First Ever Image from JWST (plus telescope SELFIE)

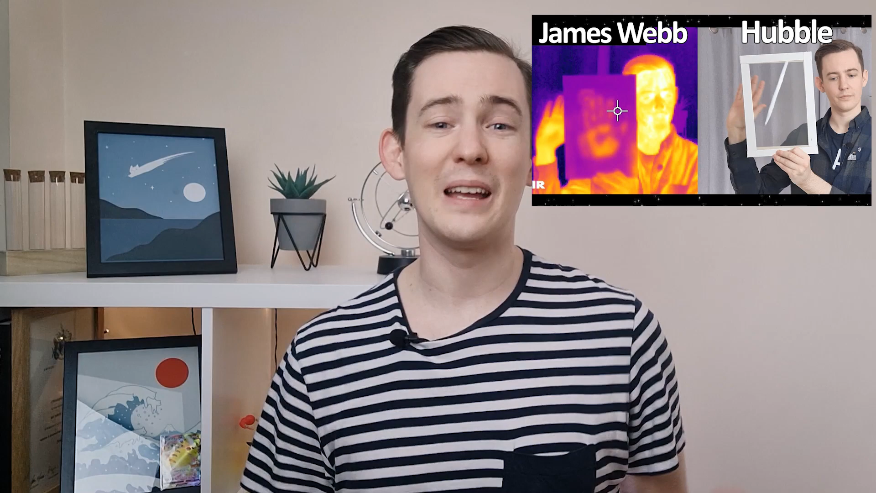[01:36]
then I have a video talking about exactly that, which I'll link in the description. But in short,
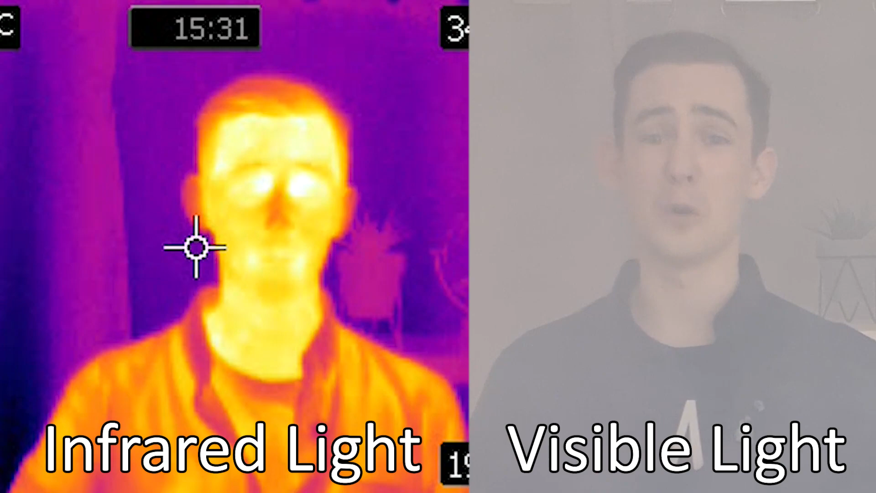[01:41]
infrared light lets Webb look through dusty regions of space to see things like the formation of planets and galaxies that are usually hidden to us if we look at them with visible light. And it also lets Webb see some of the oldest structures in the universe.